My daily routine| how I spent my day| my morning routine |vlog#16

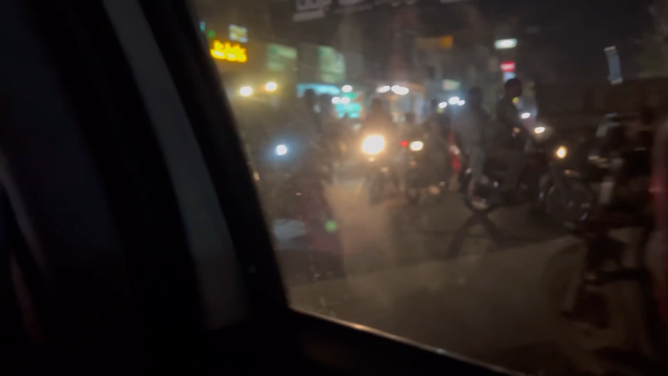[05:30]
تو یہاں میں آپ کو دکھا رہی ہوں دیکھیں جی اس ٹائم پہ بھی کتنا یہاں پہ رش ہے اور ٹرافک بہت اتھی جگہ جگہ پہ ٹرافک ملی ہمیں اس لئے گاری جو سلولی چل رہی ہے اور